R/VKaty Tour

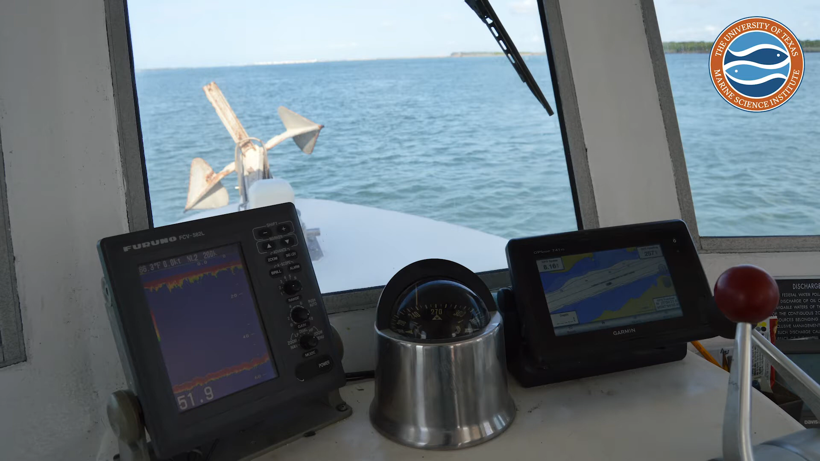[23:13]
Yep, yeah. That would be the bottom of the channel right there. So, all right, you got that. This is your VHF radio.